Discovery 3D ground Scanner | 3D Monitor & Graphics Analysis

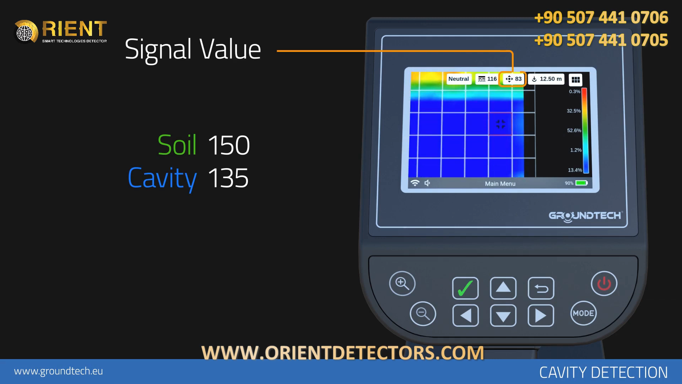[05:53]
For example, if soil level is 150, then the ground should have a value of 135 to 130.
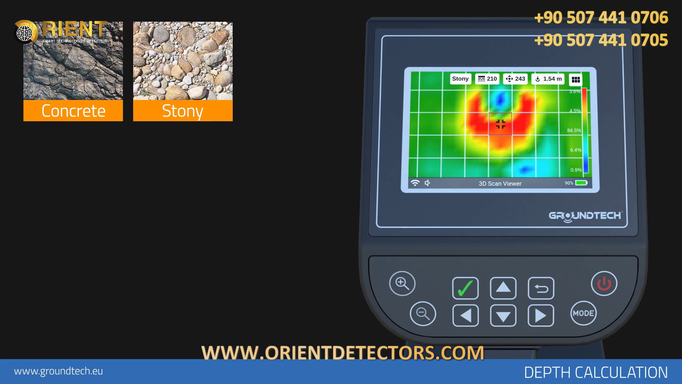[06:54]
For example, if the area you are working on is completely rocky, choose concrete. If it is stony, choose stony. If it is non-mineral, field-like, choose light mineral. If it has high mineral concentrations, choose high mineral. If you have no information or estimations about the type of soil,
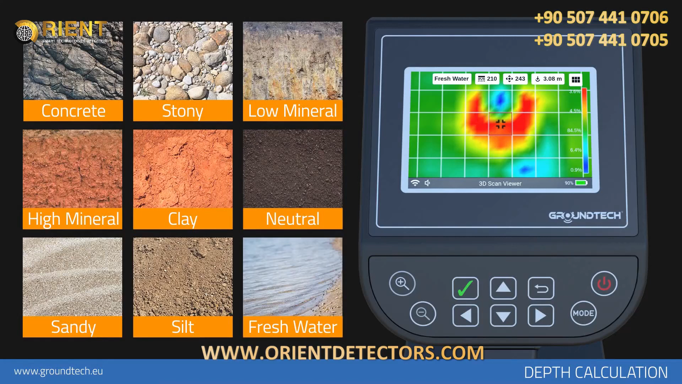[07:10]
you can make several calculations in different options and compare them for a more accurate calculation. After you select the type of soil, you will see depth information for each point on the top bar as you go around the graph with direction buttons. In order to see total depth information, you will have to switch to depth information in the 3D viewer function.
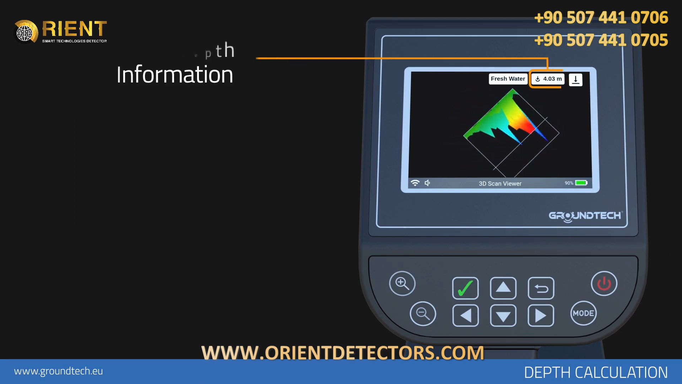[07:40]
You can move the depth level indicator up and down with zoom in and zoom out buttons on this screen. You can see the total depth information on the top bar. Numbers on the graph show meters or feet. If there are no objects with magnetic effect or different abnormalities in your calculations,
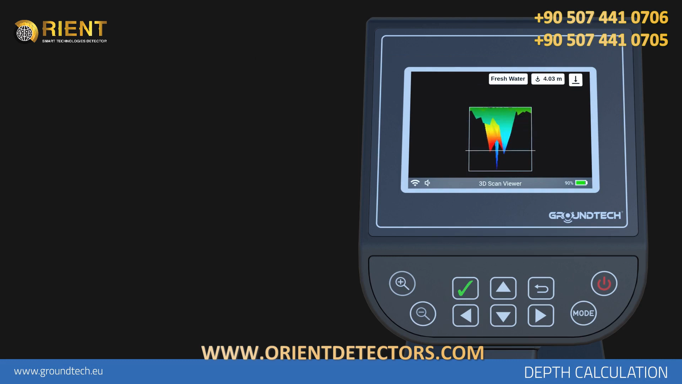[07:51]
the depth information you see will be zero or very low numbers. As seen on the sample graph, the metallic object has 10.51 written on it.
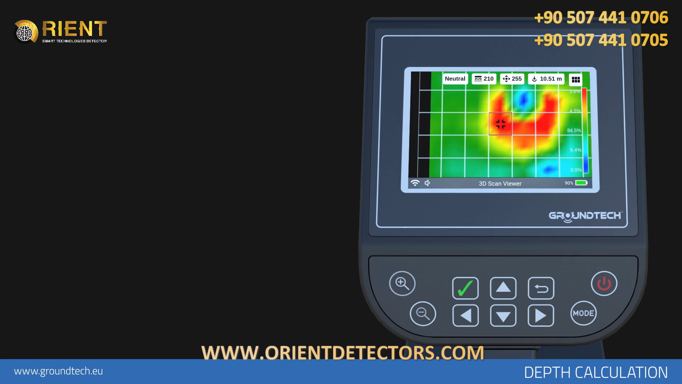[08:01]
This means the depth of the metallic object is 10.51 meters according to light mineral soil. Data on depth information are created with certain calculations.
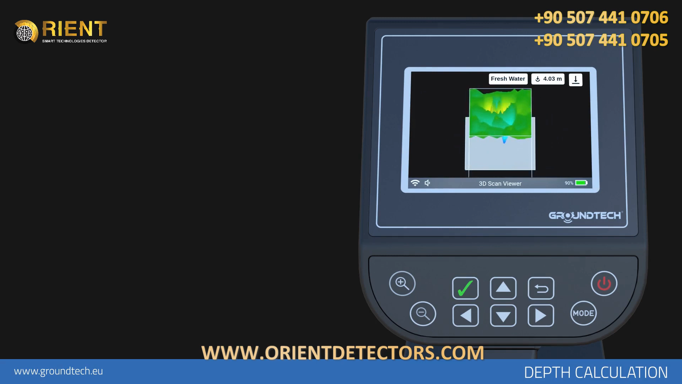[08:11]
These are to give you approximate information.